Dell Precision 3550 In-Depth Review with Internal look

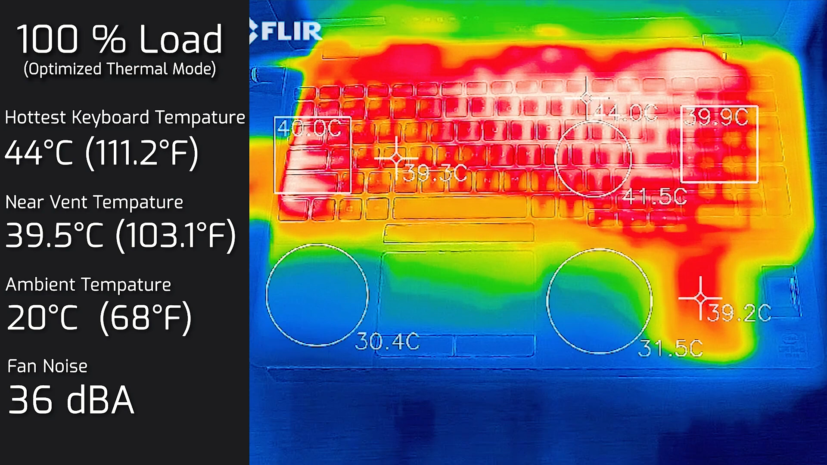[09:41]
load and the maximum temperature on the keyboard was 44 degrees celsius and the fan noise did spin up a little bit and it had read at a maximum of 36 decibels so you will hear it but it's not a whiny high whiny sound at all and now this is under your optimized power mode and then i'll put the computer on ultra performance mode on ultra performance mode for the dell power manager and the maximum temperature on the keyboard was 44.5 degrees celsius and the fan noise had a maximum of
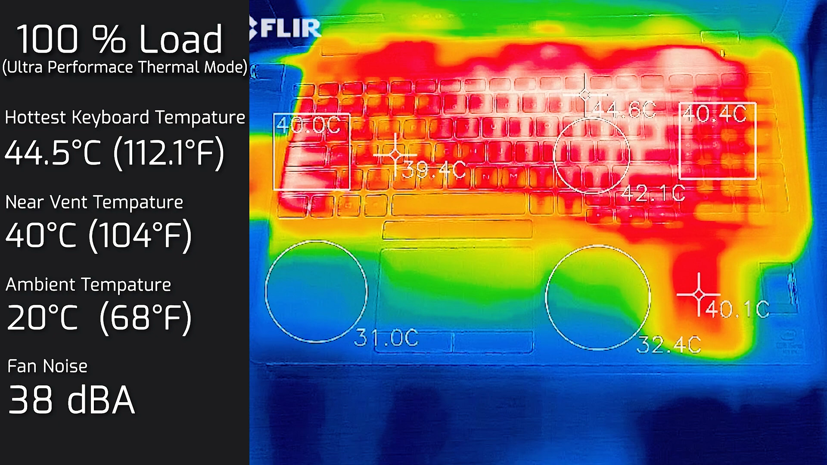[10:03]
38 decibels so it has spin up the fan up a little bit more and you will get a little bit better performance using an ultra performance mode i also measure the bottom back cover of the computer and the hottest area measured in at 57 degrees celsius so it's definitely hot down there and i really wouldn't advise people to put this on your lap i don't really advise any laptop to be put on their lap these days
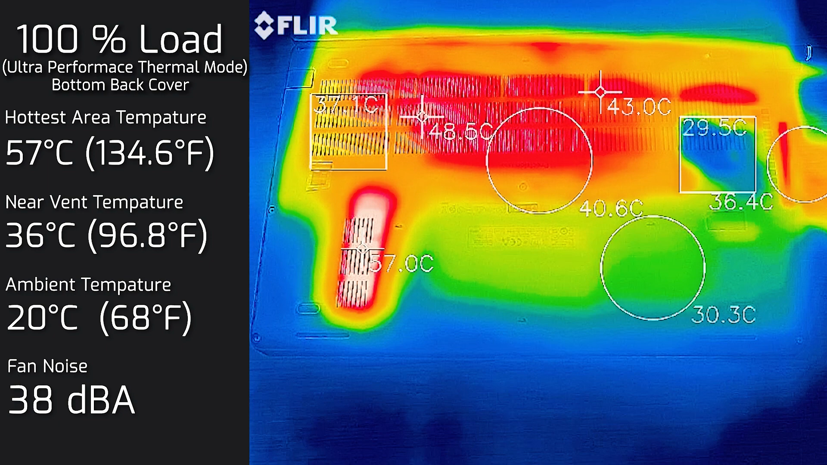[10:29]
they do get heated up quite a bit and i would advise to have some sort of a surface to put between the computer and your lap else you will start to get a fairly warm lap or actually more like burnt lap than anything else testing out the stability performance